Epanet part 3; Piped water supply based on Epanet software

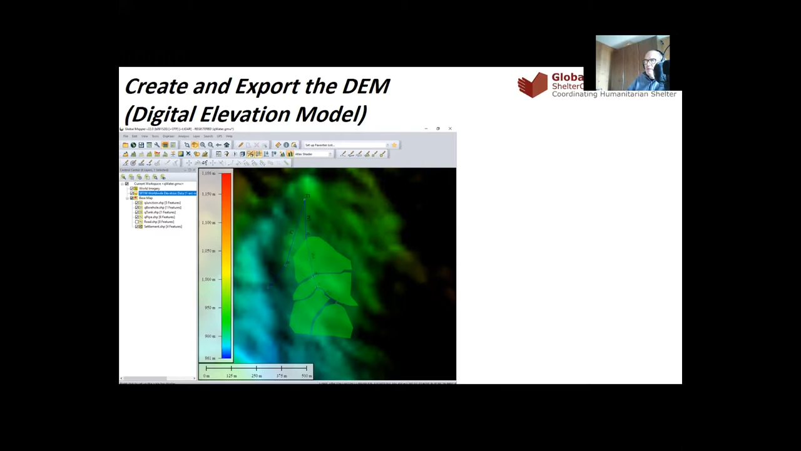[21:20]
Next step would be to export the digital elevation model for the use of Quantum GIS.
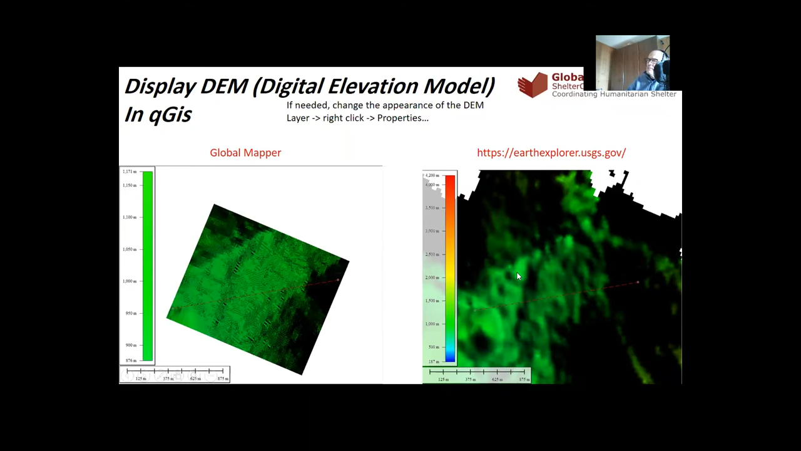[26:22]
That's the digital elevation model that I have downloaded from global mapper. And this is the big one that I have downloaded from the internet. But finally, the result is the same. And we can check. You can see maybe this red line. Go next.